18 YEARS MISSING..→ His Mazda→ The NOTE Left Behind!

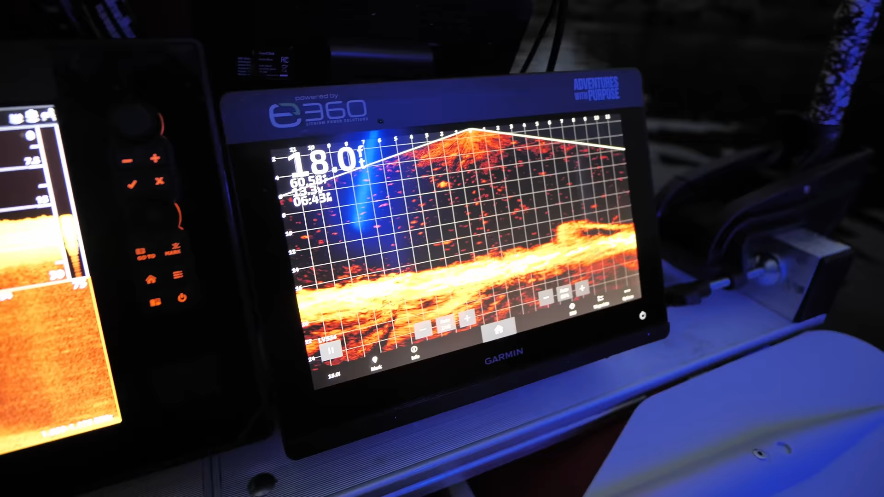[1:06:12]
There it is. Whatever that is, it's not a car. It's a boat. Is that what it is? That's a boat. Yeah.
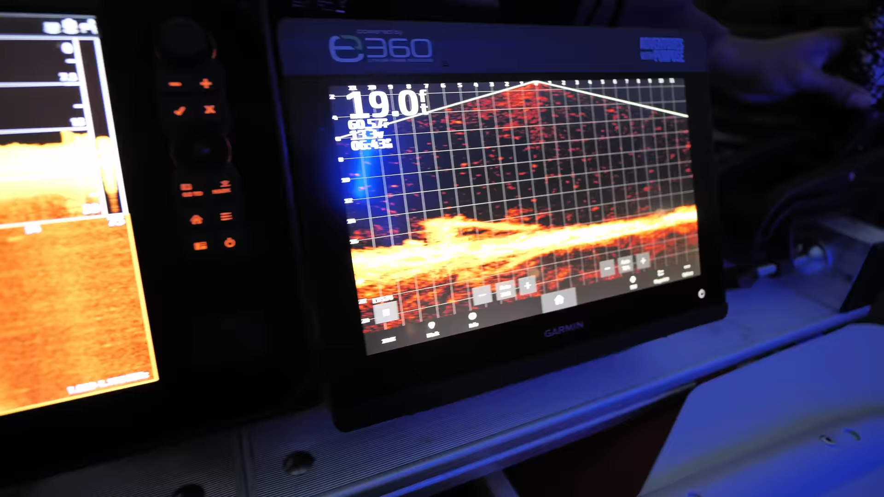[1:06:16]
This is a sunken boat. All right.